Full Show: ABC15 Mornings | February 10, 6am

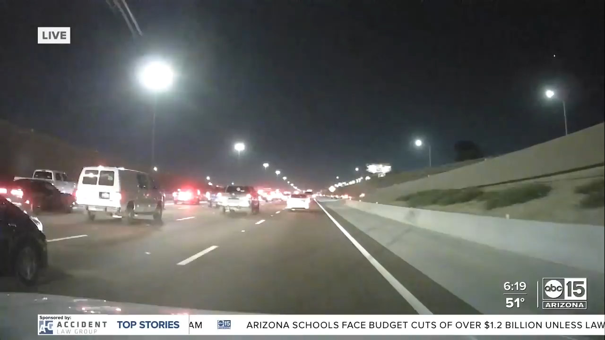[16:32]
Let's take you to the ABC 15 Live Drive at 619 now. They have just gotten on to the I-10 eastbound, where we're seeing some very early slowing at this time of the morning due to multiple crashes. So this view is there, 67th Avenue, where you see with those dark skies as we await sunrise, the brake lights are really bright in this area. So on the ground, this is our vantage point of that slow and go from two separate crashes. Let's take you now to a wide view here, a bird's eye view of that scene from our ADOT cameras.